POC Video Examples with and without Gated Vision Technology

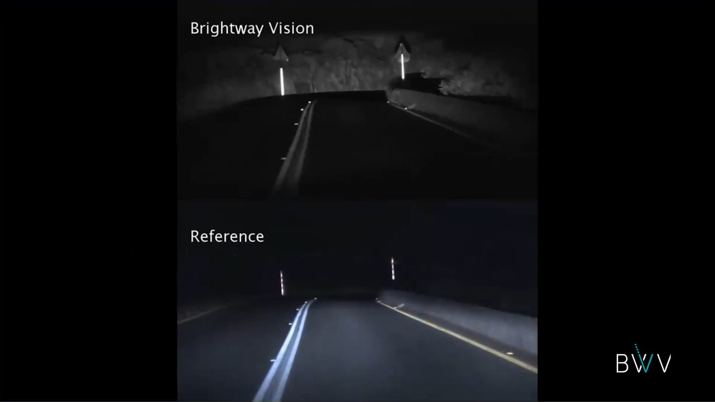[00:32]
The scene is quite self-explanatory, I don't have to tell you what you see. Also, we found out that training any artificial network is quite,
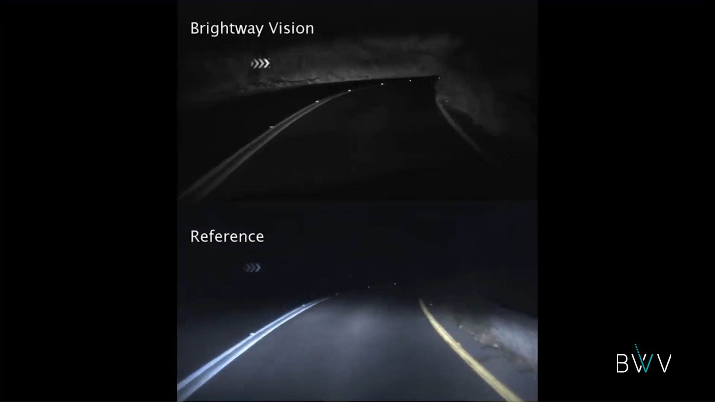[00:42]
we don't have to do a lot of training to take an existing AI to work on our images.
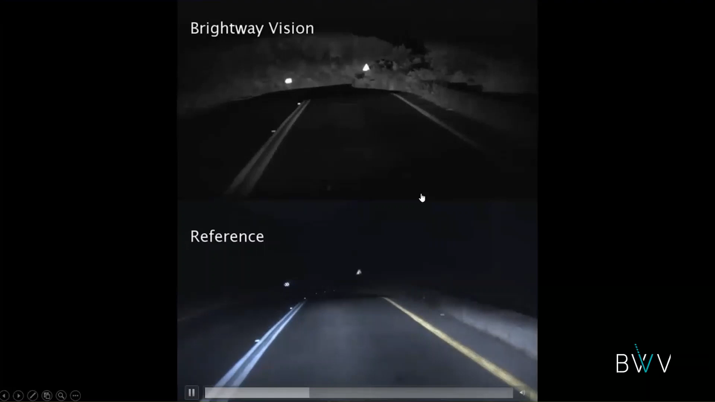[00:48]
And just as you see, a car will come across the curve and it will not blind our system, which is actually what we want to show.
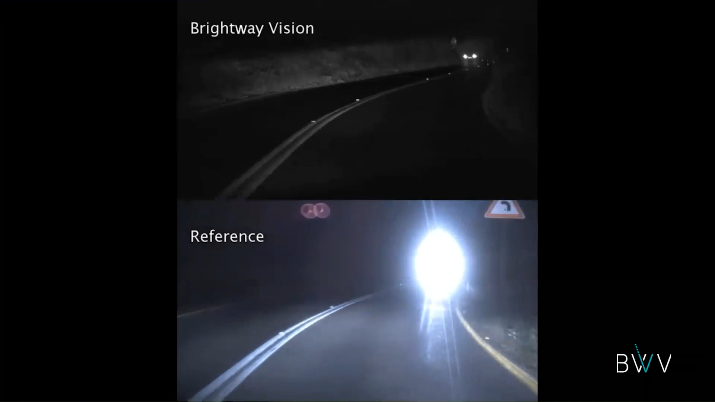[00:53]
Also, so this was nighttime, now I want to show you some performance in fog. And what you see here is a picture I took from one of the papers that were published by Mercedes.
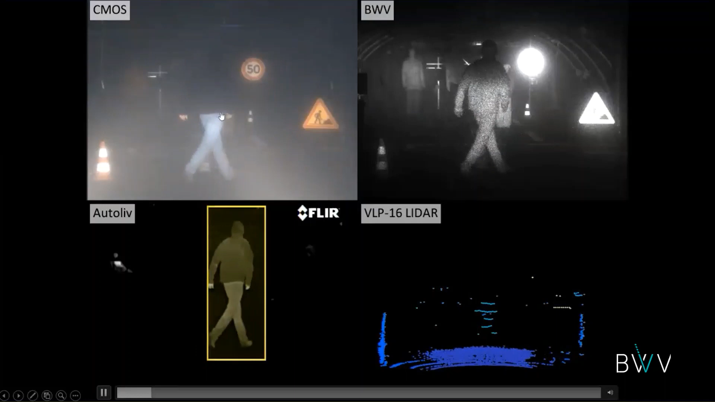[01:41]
And we can control the sensitivity of the system with range and compensate for the backscatter and actually look behind it. So this is in fog. In order to complement the bad weather, and I'll just show you another fog chamber test, again, you can appreciate the difference in visibility that you see here.
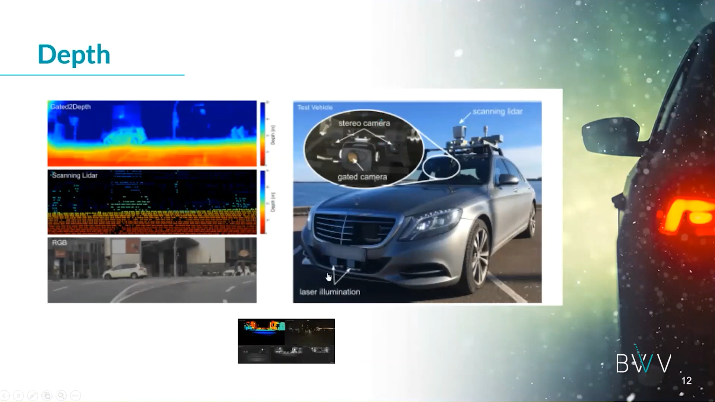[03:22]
You can appreciate the range here, but what is also very important is to see the pedestrians standing here compared to the 12-bit camera,
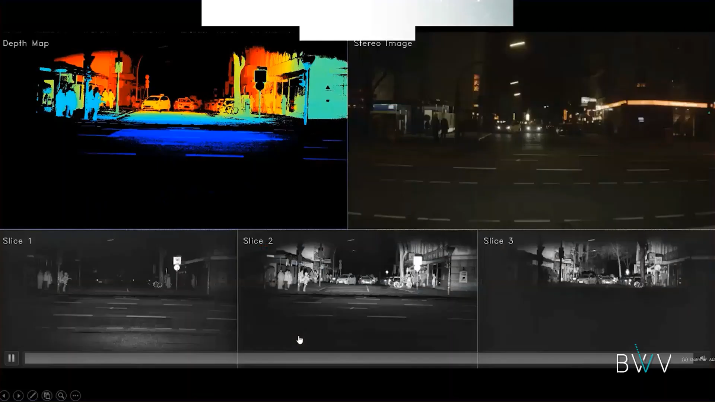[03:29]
which is very difficult to detect that there are pedestrians.
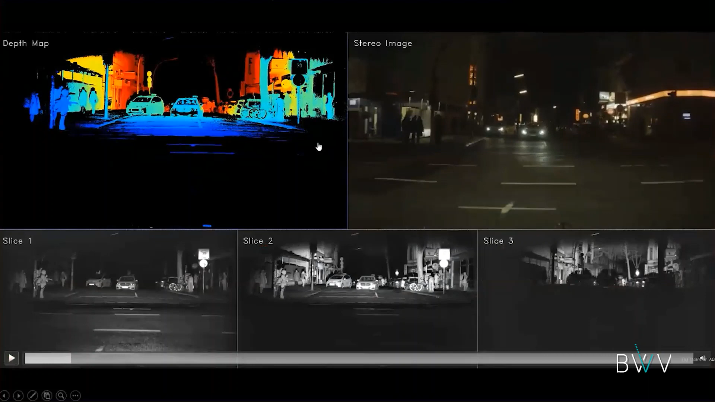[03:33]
I'll just play it so you can enjoy the scene a little bit, and then we go on. By the way, this is Stuttgart. These are the streets of Stuttgart, so we recognize the location in Germany. Again, you see the nice range. It has a lot of information in it. We wait till people start crossing here. Okay, that's nice. So you see them in the long-range slice, also in the medium-range slice. The nice thing is that there is no background, so that the contrast is very high.